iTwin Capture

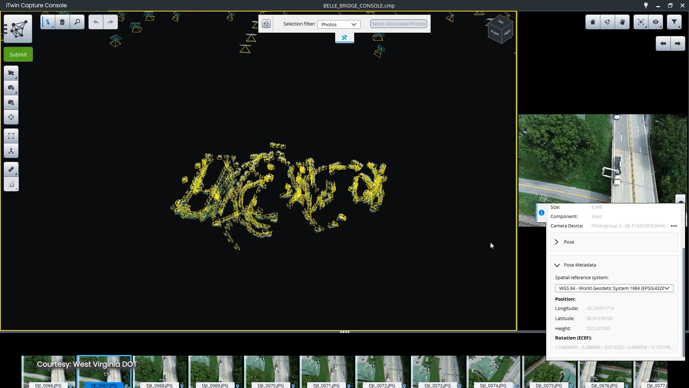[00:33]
millimeter accuracy with GPS management and ground control points registration you
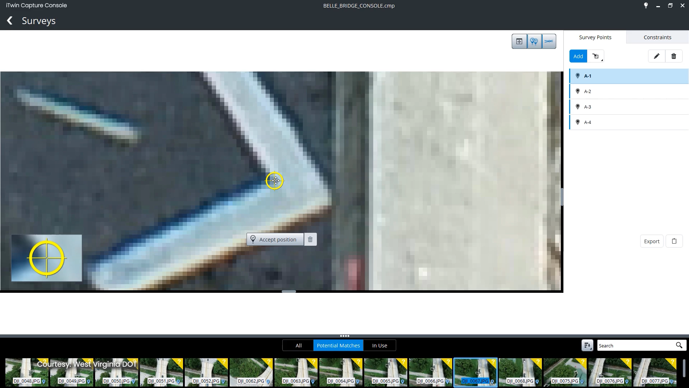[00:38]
can even assess your precision by generating reports to validate accuracy against requirements or regulations
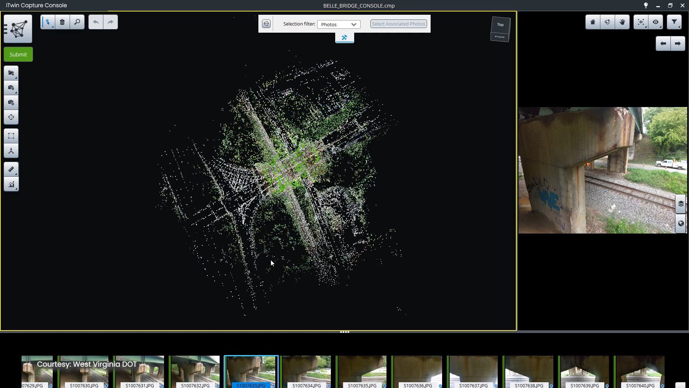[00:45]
drastically accelerate reconstruction time with unmatched
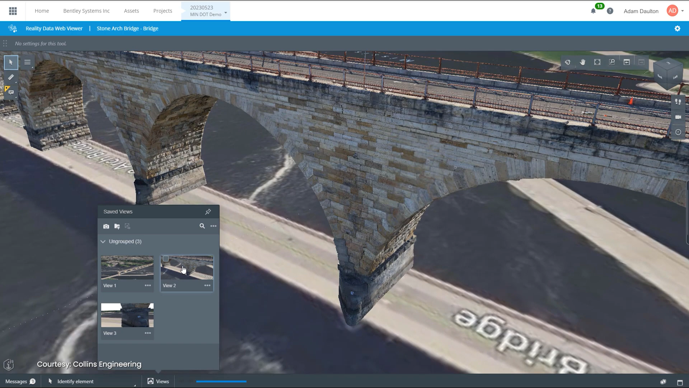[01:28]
view the mesh in a web-based environment and all validation and delivery aspects of a project can
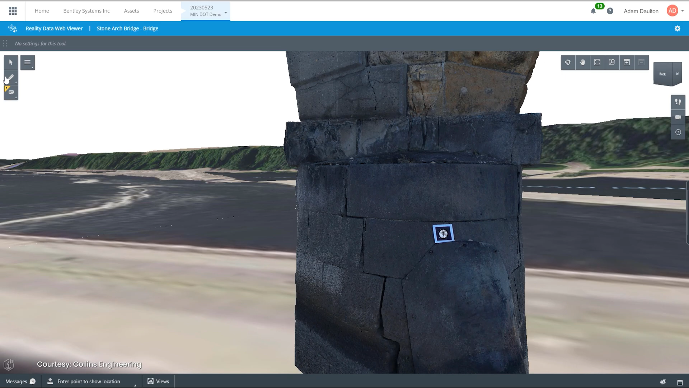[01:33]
be handled using background maps and coordinates or distance measurement tools